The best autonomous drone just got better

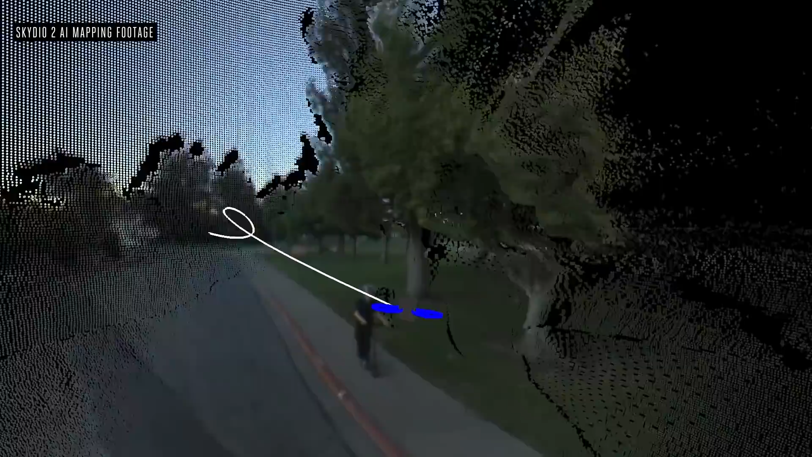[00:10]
It maps out the world using a set of cameras, it predicts where I'll go, and it keeps me in the shot.